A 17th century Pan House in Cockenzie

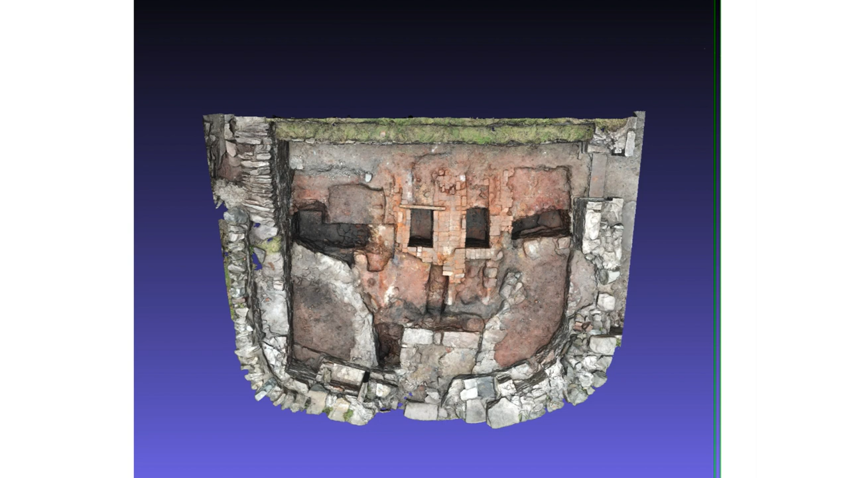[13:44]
He's done a fantastic job of recording, and this is my terrible job in trying to zoom in and out on the computer,
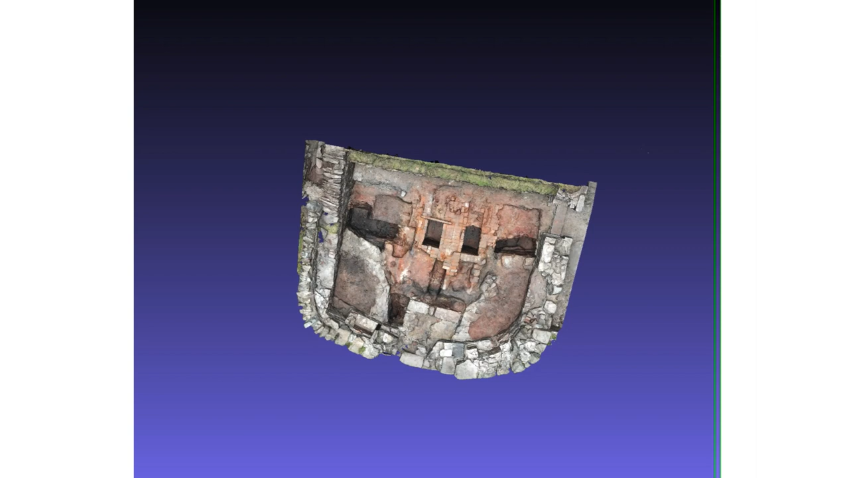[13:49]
but you'll see that's a proper 3D mesh model of the excavations as we did it this year.
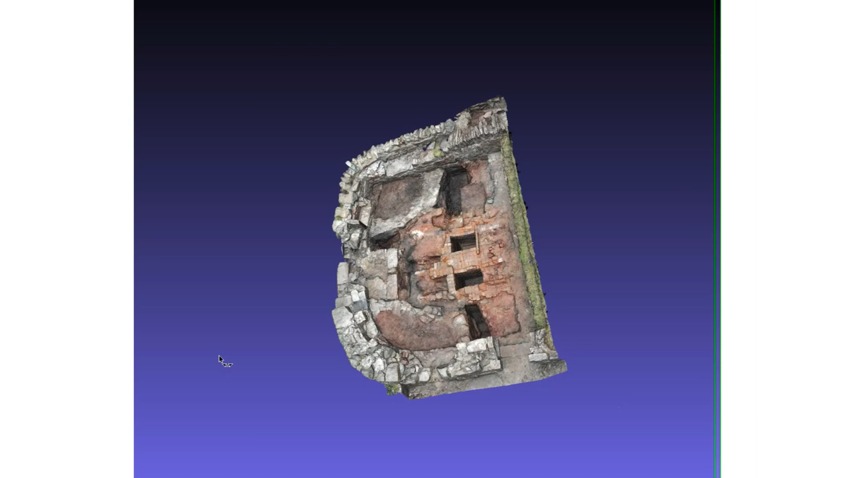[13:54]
Things to look out for in this. These are ash pits, very clearly, and they extend back beyond this wall which we've put in.
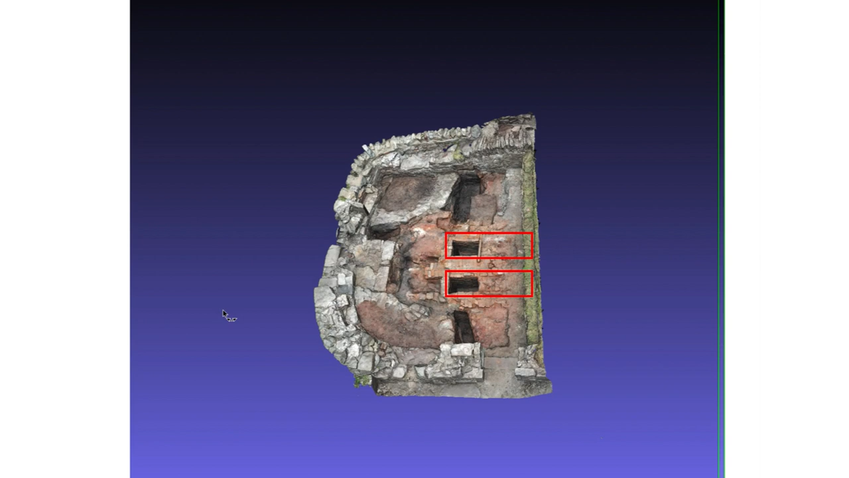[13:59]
Here, just zooming in here, there's an archway.
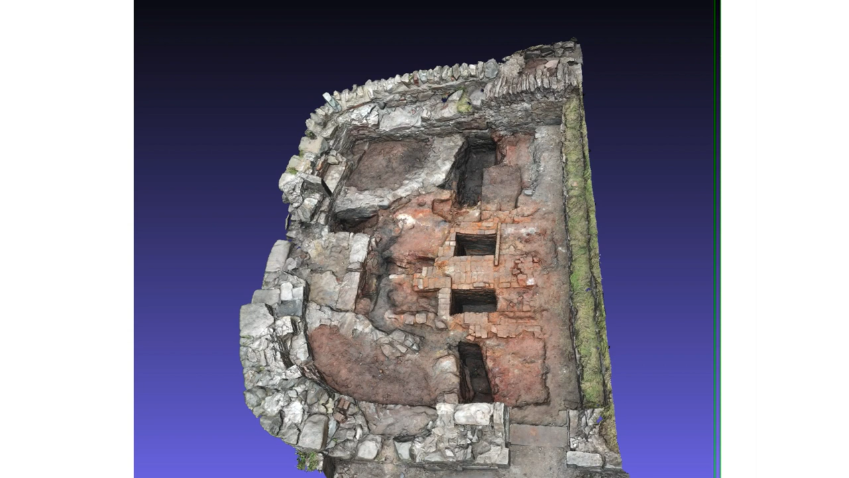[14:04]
Can you see it? A full-height archway and a door into the side of the building.
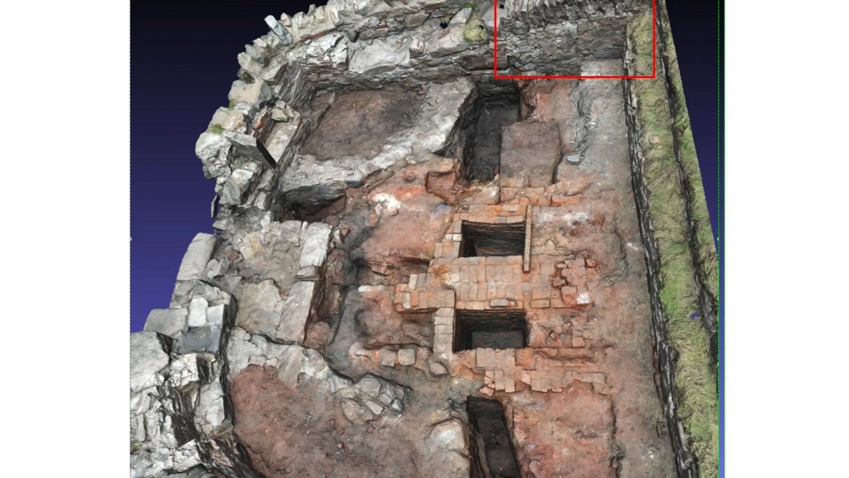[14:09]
These are the buttresses. This is very, very clearly an inserted chimney into a doorway or an ash door on the front of the building,
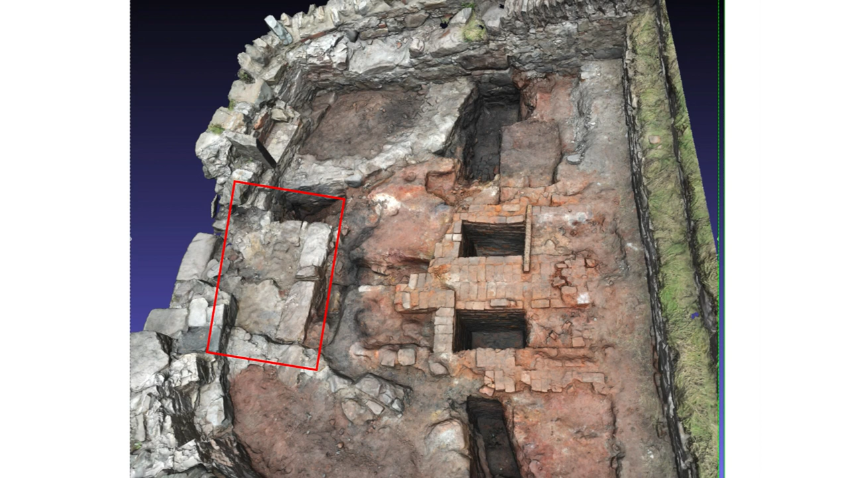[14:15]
the seas on the other side. Rattling through again, comparison, other buildings of this type.